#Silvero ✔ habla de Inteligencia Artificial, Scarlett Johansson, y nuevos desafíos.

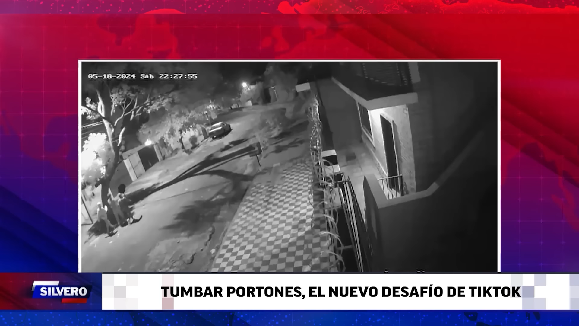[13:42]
Se trataría de un reto viral surgido en la red social TikTok, que nos baja todos nuestros videos. En un desafío que surgió en TikTok fueron tres casas del barrio las visitadas, una de ellas en la mía,
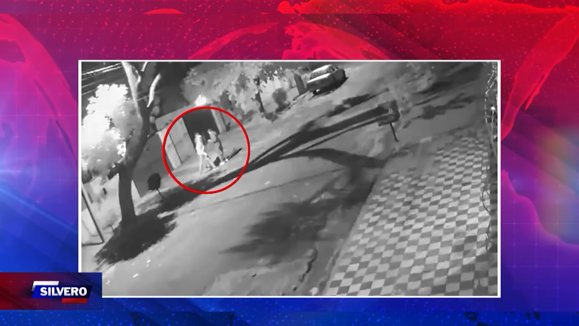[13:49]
es la tercera vez que hacen lo mismo en el barrio, señaló Fabián Costa, una de las víctimas en conversación hoy con una radio. Sostuvo además que los jóvenes se juntan en una plaza y luego recorren el barrio buscando portones que golpear para luego alardear de la hazaña en las redes sociales.